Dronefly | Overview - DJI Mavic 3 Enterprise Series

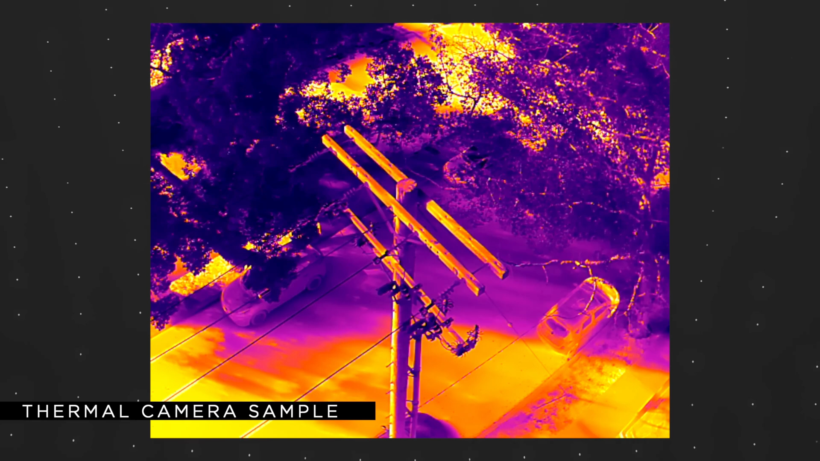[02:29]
The high-resolution 640x512 thermal sensor is perfect for public safety and inspection applications.